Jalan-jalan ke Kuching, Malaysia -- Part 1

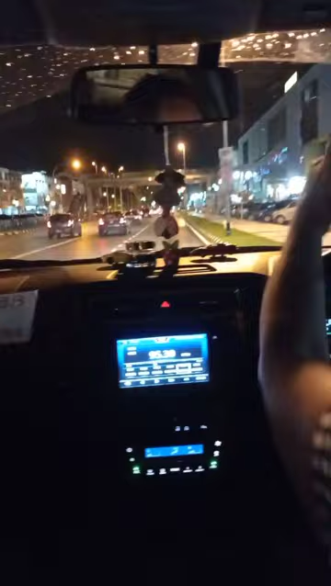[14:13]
Over the bridge, because Kuching North basically is the Malay area and the government office area. Kuching South is mostly commercial.
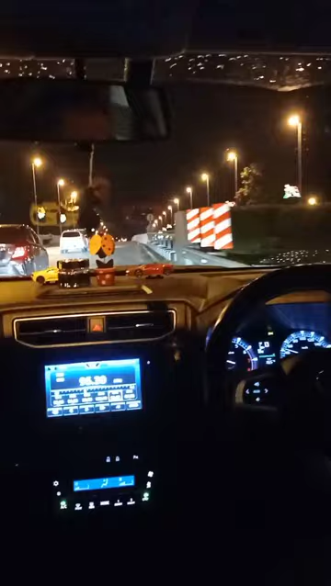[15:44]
Putra bumi. Sini ada satu jambatan, hanging bridge, which is very famous.
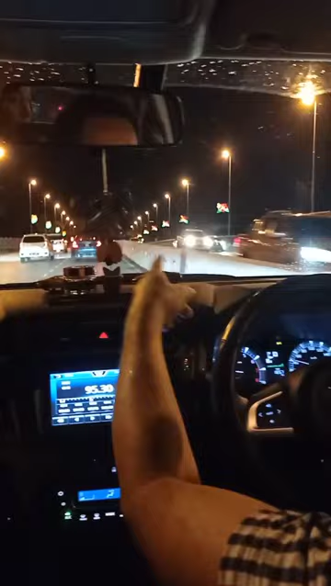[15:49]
Beautiful. Ada cantik-cantik. Cantik ni. Ada lampu lagi. Is it a river side, is it? Yeah.
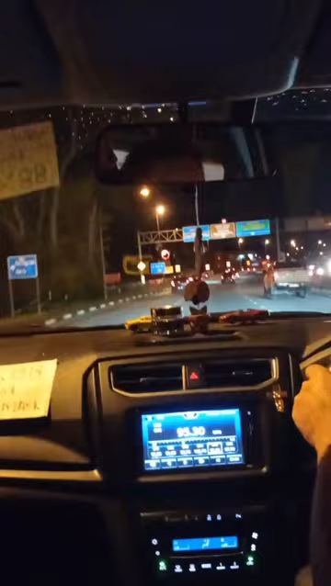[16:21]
Yeah, kalau tidak, would be very, very fun. A lot of people will be coming. Attract them to come. Yeah. So this is Kuching North, where Malang. Matang. Matang. Malang. This is Kuching North.
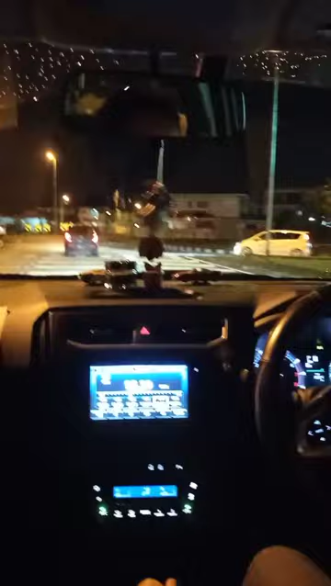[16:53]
This is Kuching North. Yes. Okay, so and it's the roads are bigger. The houses are less. The high building are less also. Okay. Yeah. We call this one is Malay custody land, only for Malay saja. But there are also some area which is mixed, very little, very small area.
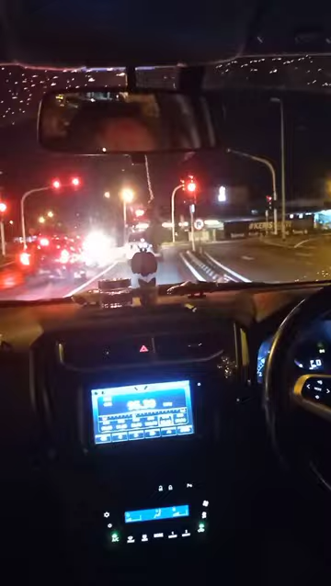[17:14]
Very small also. So the area that we go is a new township area. We call Metro City. Metro City. It's very popular with the food. Food. New commercial center.
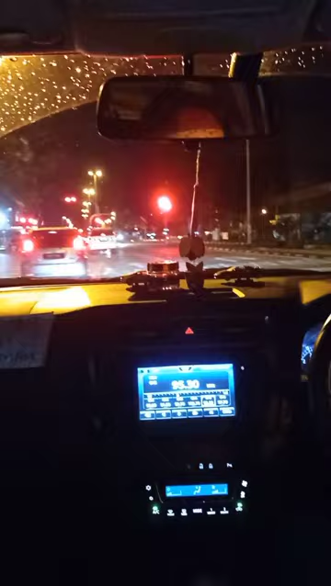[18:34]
Area is very popular in my country. Yeah. The name is not Teodia, but Tehetsu, what is it? Tehetsu Terios. Oh. A different name, but the same car. Okay. Drag in front of you? Yeah. Actually, you can find some car which is from Indonesia. Yeah. From Pontianak and Singkawang. Yeah. They drive here.
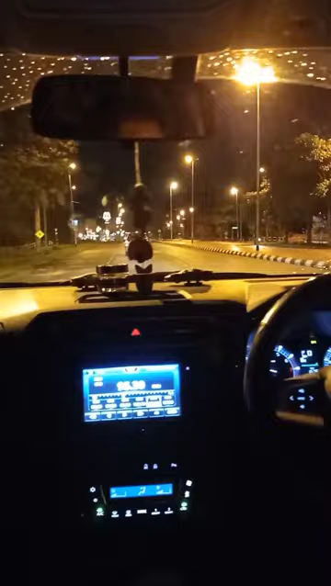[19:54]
This is a commercial area. Oh. Wow, it's beautiful. A lot of shop house behind here, like this. This is the edge already. Okay. Yeah. That's great. Yeah. This is amazing. In one side we have forest, and one side we have a high building, like in New York, you know.
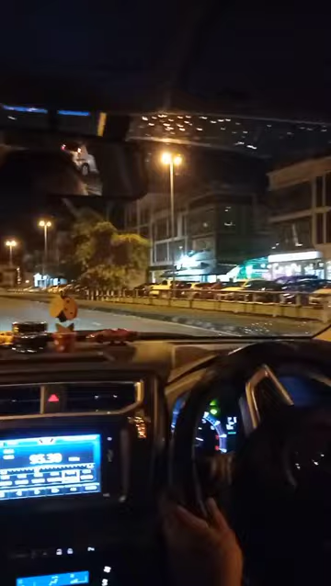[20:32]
This one, right. Oh, this way is there. On the other side, there are so many shops around.
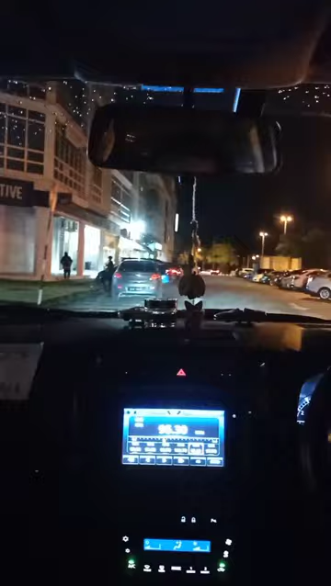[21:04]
Mm-hmm. Yeah, there is a biggest food court, and then behind there is the mall. Okay. Yeah. I think you are coming to here. Yes. Nasi katok. I think this is Indonesian food, is it?